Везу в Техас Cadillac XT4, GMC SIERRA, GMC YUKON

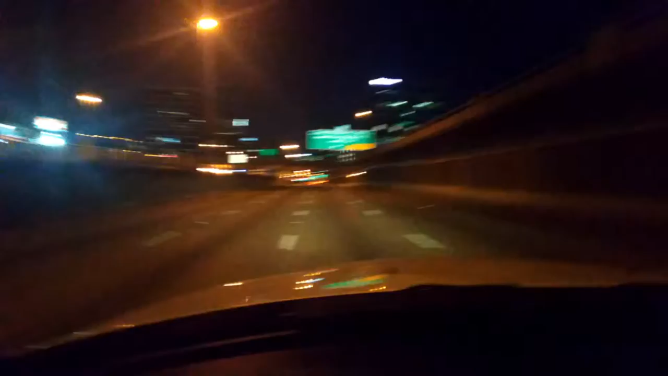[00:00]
А вот проезжаем ночной Даллас, хайвей идет прямо через центр Далласа, очень часто так в Америке хайвей идут через центры больших крупных городов, можно как экскурсию такую наблюдать, какие здесь есть здания, небоскребы и т.д.